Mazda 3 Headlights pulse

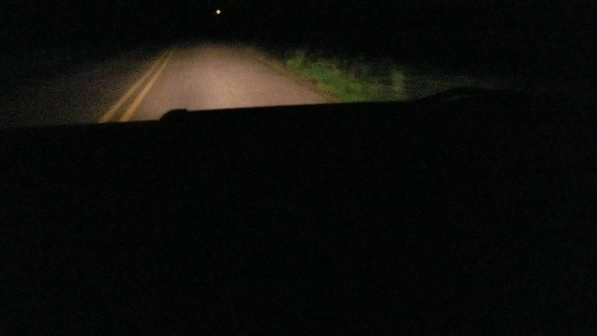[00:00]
This is take three, it definitely flashed, but I don't know if it's going to come up on camera, so we're going to do it one more time, and then look at the video and see if it comes up. So, we're going about 40, and, oh no, not under the lights, that's probably not going to help,